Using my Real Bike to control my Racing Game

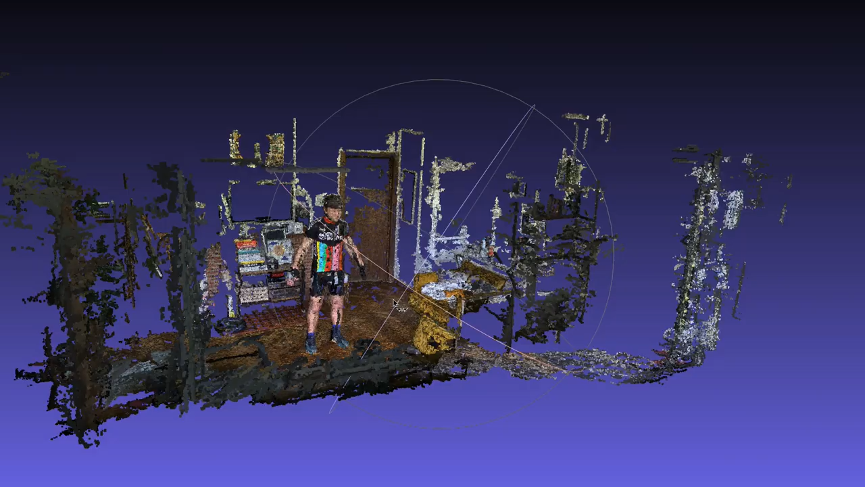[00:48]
The software calculates the 3D shape based on all the different photos that look similar, but are shot from a slightly different angle.